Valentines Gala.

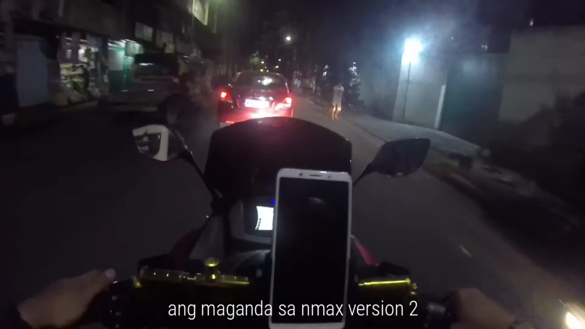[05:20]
dun sa NMAX version 2. Malakas yung headlight. Yung stock light, malakas siya. Hindi mo na kailangan magdagdag na kami.
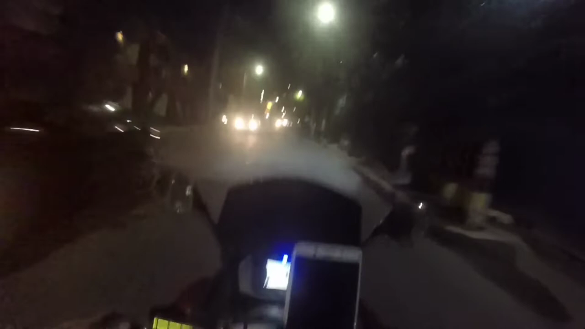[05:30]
Mini driving light. Dagdag na lang siguro.
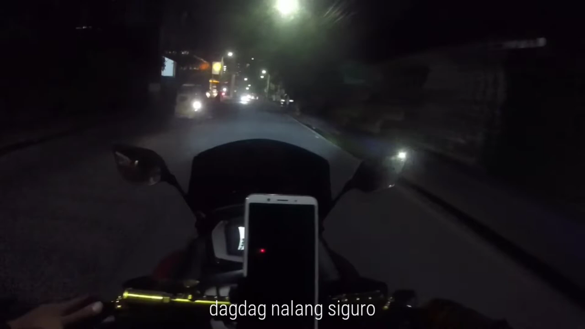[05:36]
Kaya sila nagdadagdag pa ng mini driving light.
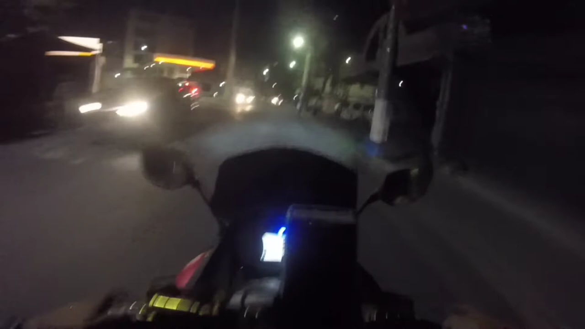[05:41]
Pero dito parang okay naman yun. Yung sa Mio, malakas naman pero kulang.
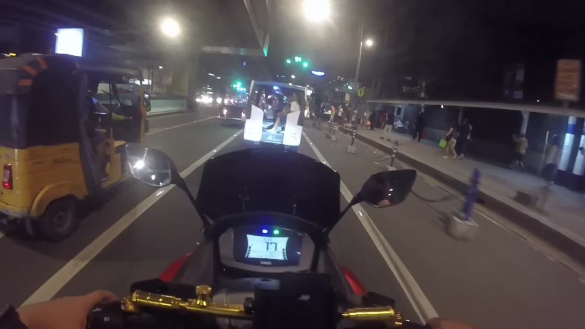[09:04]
Delikado doon. Naka-signal light yung kotse guys. So, tignan nyo. Naka-left yung signal light.
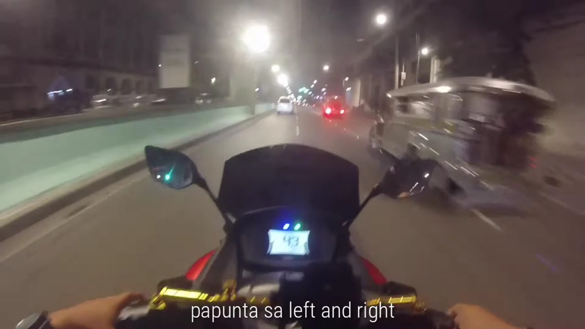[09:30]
Tapos biglang papunta sa left and right. Parang naka-signal light yung kotse.
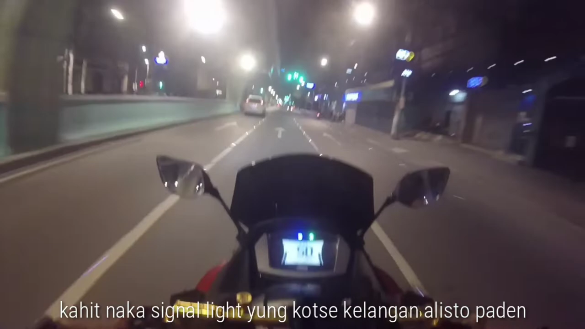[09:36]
Kailangan din yung